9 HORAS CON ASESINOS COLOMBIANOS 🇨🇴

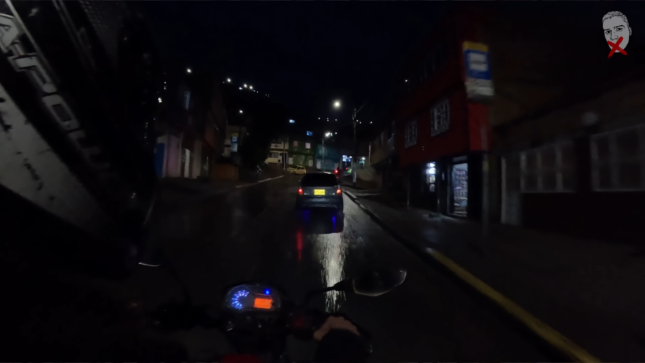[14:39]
¿Qué pasa? Que es totalmente de noche ya, entonces no puedo enseñar absolutamente nada. ¿Qué pasa?